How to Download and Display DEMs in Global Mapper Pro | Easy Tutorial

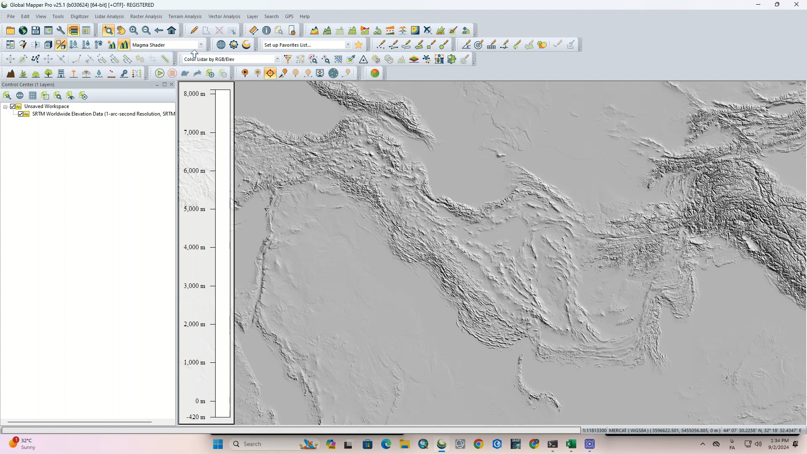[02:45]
this option helps you in visual display and 3d vision
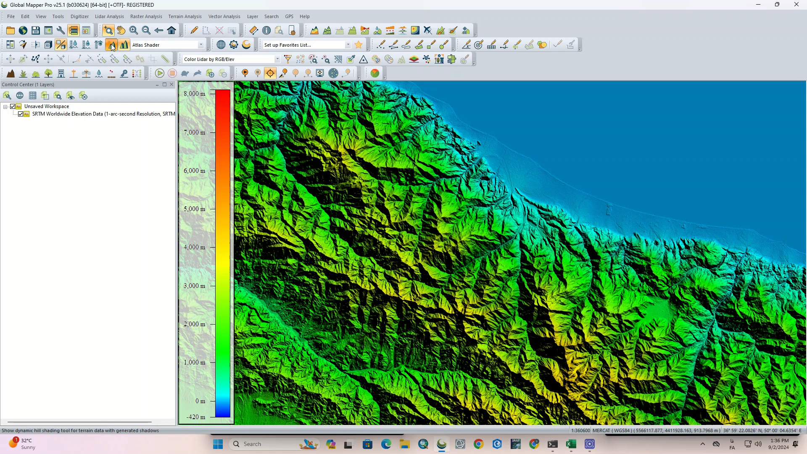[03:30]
have a better day for the best way to find the best way to display dynamic hill shading is awesome in global mapper pro we can dynamically change the angle of the sun to have a more suitable display
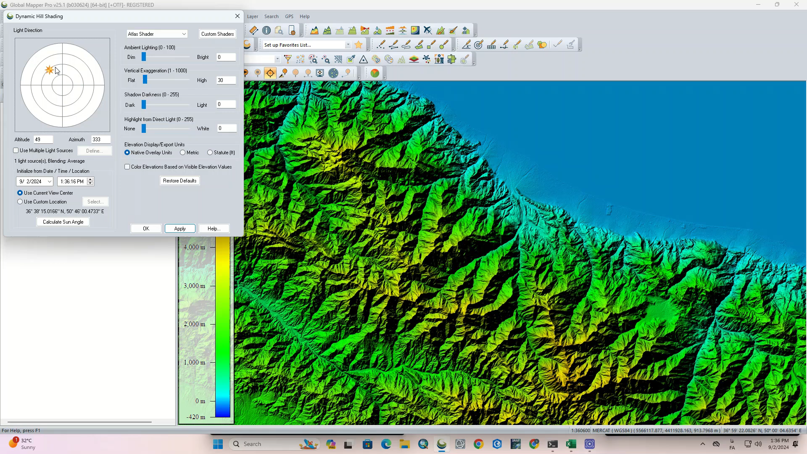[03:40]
while on other software we should define the angle of the sun each time that we run the hillshade command. You can use this tool to see the area at different hours of the day.
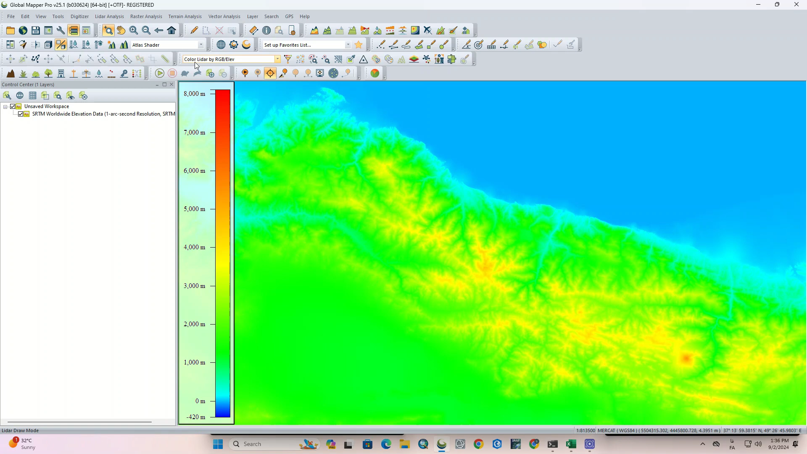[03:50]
To cut a range or extract an area from the DEM of the whole world, we need to right click on our layer. In the open window, go to layer and select the export option. First, we need to determine the file format.
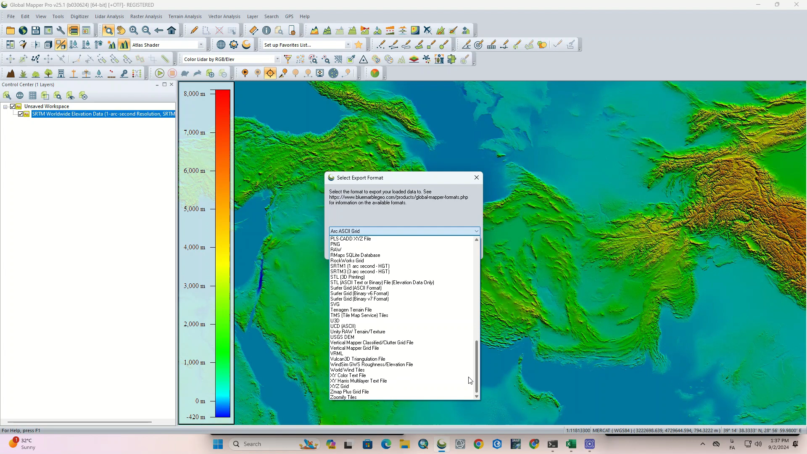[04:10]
As you can see, a wide range of formats are supported in this software. Since we have a DEM, so we choose GeoTIFF, and in its export options,
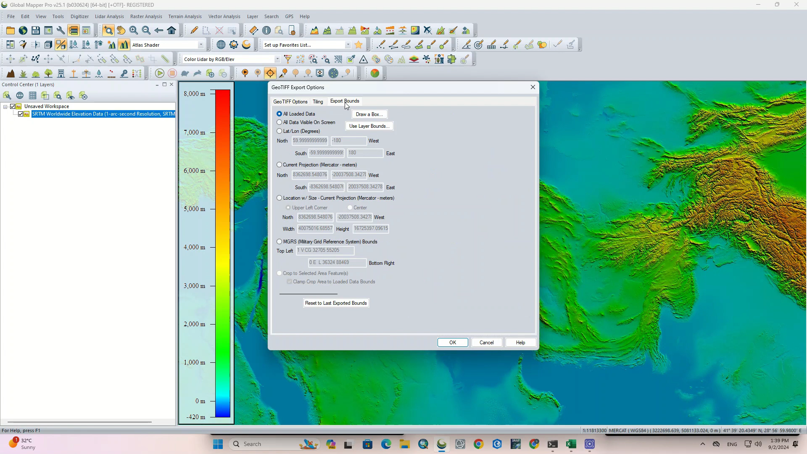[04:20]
we go to export bounds and select draw a box option. A window is opened that we should specify a range or a specific area for the output.
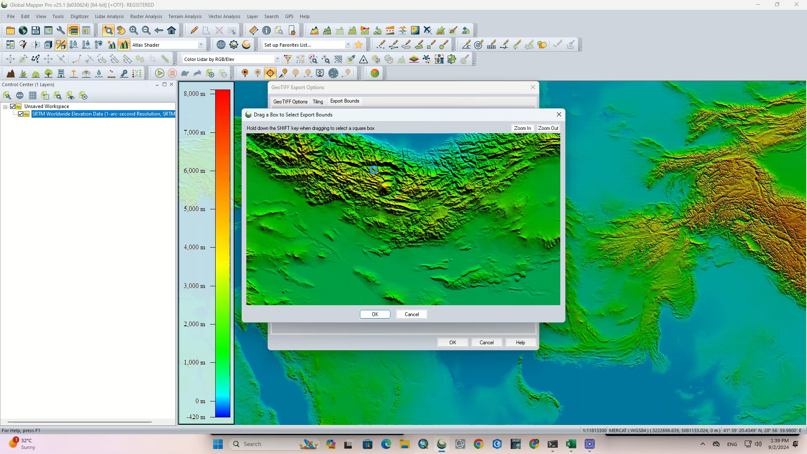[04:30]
We zoom in on our area and specify a range, and choose a saving path and save the output in it.